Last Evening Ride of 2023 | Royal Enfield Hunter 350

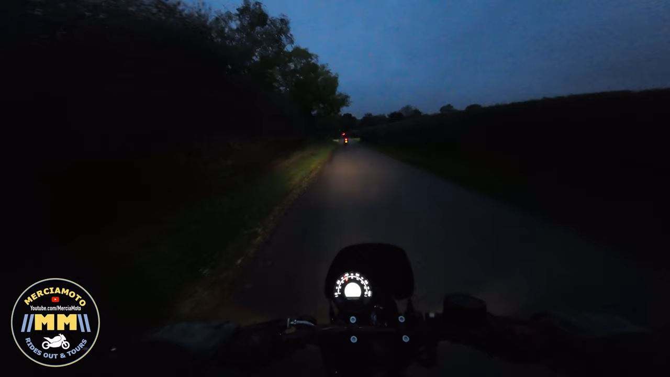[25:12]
We've got a junction here, okay? Yeah. Yep. Turning right, is it? Oh, look how wet this is now. Oh, I can't do it now. I was gonna get. Oh, there's a picnic area here, look. Yeah. Can I, yeah, I'll show you here. Just pull over here. We'll pull over here a minute, okay? Yeah. Mind it, it's a bit idle piddle day. Oh, I don't know about that bull. For me. Hold on a sec. I ain't going on that. It's flat here. Keep to the, keep over that way. You'll be all right.